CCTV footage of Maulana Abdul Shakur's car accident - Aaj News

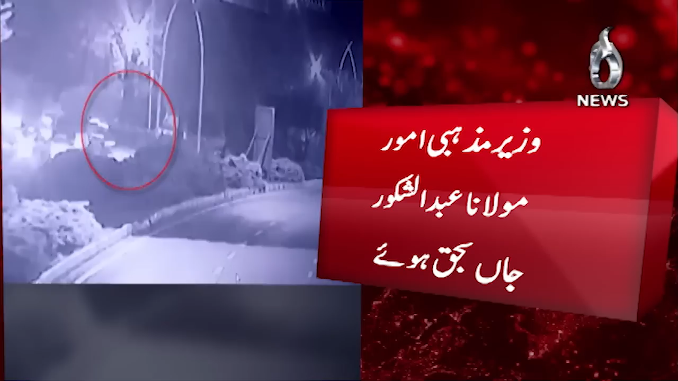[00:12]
گاڑی کی رفتار بہت تیز اور جائور کو بریک لگانے کا بھی موقع نہیں مل سکا اسی حوالے سے مزید افصالات جانتے ہیں نمائند آجنیوس عثمان مظافر سے عثمان اپ ڈیٹ کیجئے گا سیسی ڈی وی بھی اب سامنے آ چکی ہے تحقیقات میں کس طرح سے معاوین ثابت ہوگی ابھی ہے